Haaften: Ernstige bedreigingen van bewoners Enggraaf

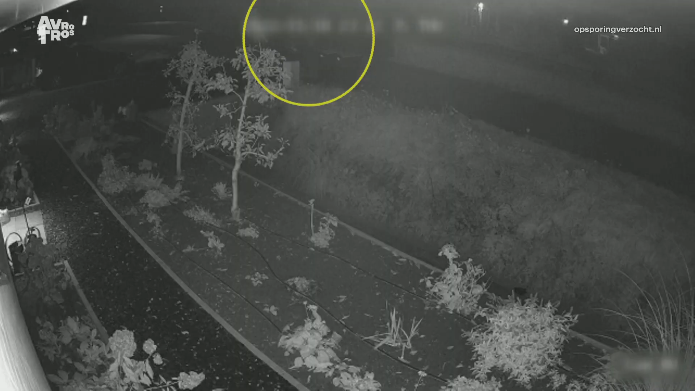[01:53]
Op donderdagavond 10 november rond tien voor half twaalf zijn deze twee personen al mompelend langs gelopen. Voor een huis vlak bij de woning van de neergeschoten bewoonster. Ze splitsen. De man rechts lijkt een telefoon vast te houden. De andere gaat naar de zijkant van het huis dat ze op het oog hebben. Daar brand ligt. Je kunt niet zien dat de bewoners op dat moment er zelf niet zijn. De man klimt over een hek en aan de andere
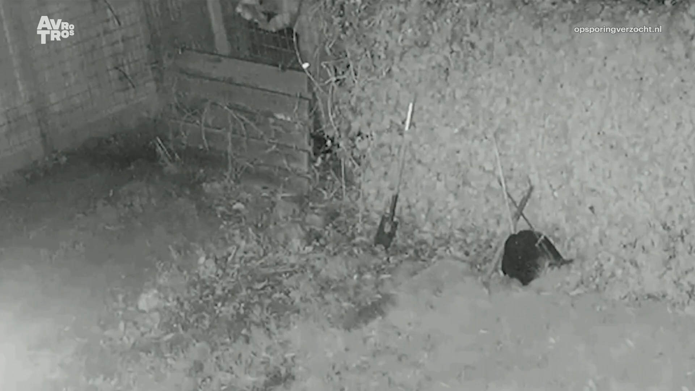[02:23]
kant haalt hij iets uit een tas met een smiley erop. Vermoedelijk zwaar vuurwerk. Hij steekt dat aan, klimt terug richting de straat en vrijwel direct volgt de knal.